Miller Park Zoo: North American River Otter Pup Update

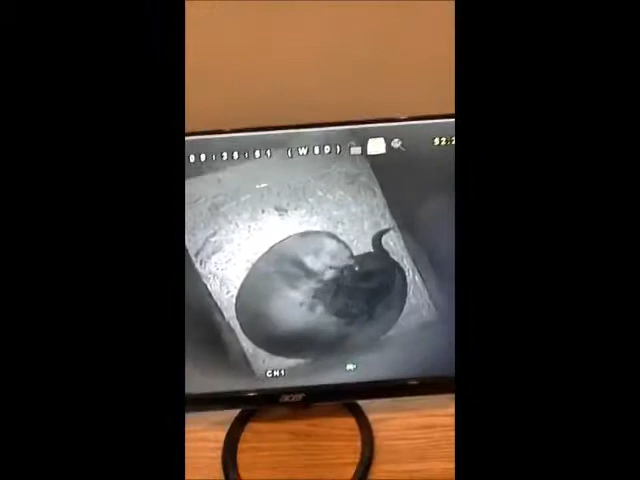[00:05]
Here is the camera that we watch in Tallulah's nest box.
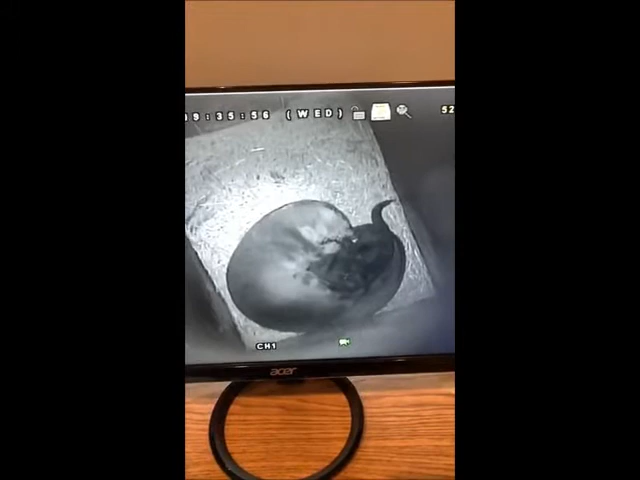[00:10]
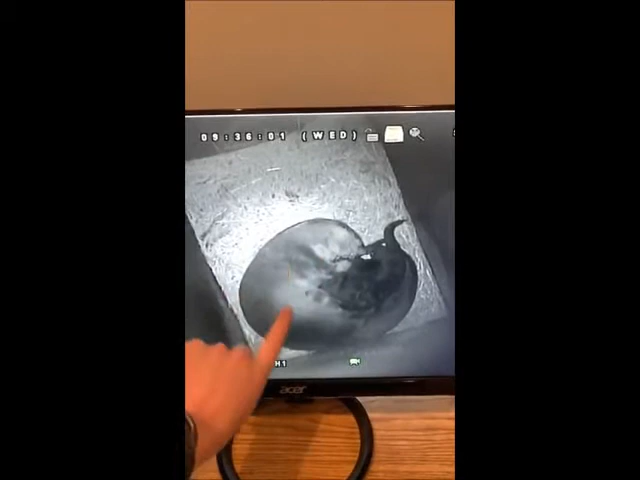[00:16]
You can see Tallulah right here, and then we've got one baby here, and then there's the second baby's tail.
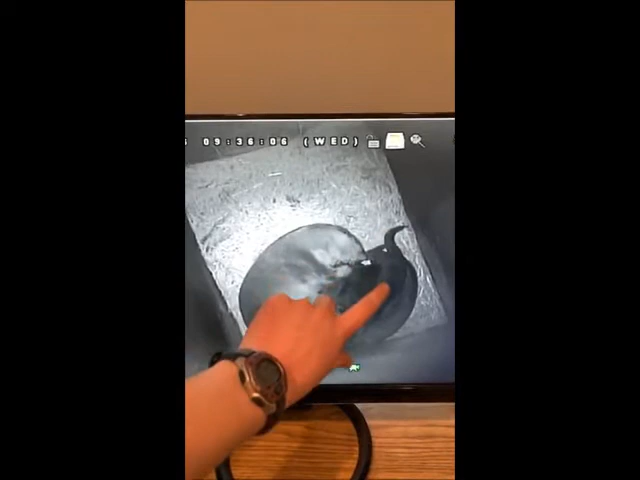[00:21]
I think they're all napping right now. But we are watching on the nest camera and not actually in with the babies
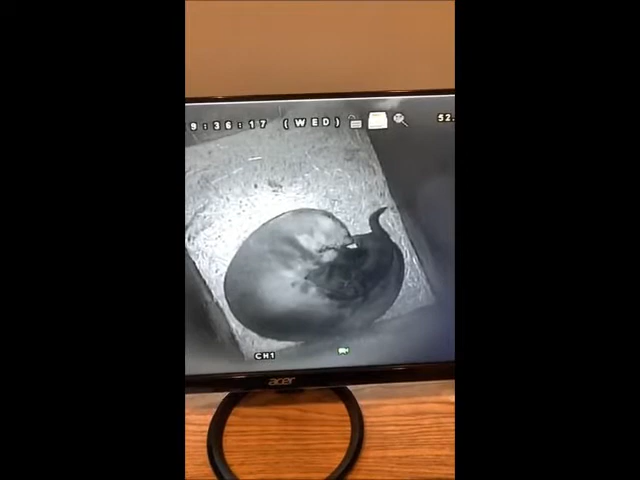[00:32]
because we don't want to stress Tallulah out. She's being such a good mom with these babies right now, and so we want to let her be the best mom that she is. So we're going to watch her on the camera while I give you guys a little update on how those babies are doing. Today is their one month birthday.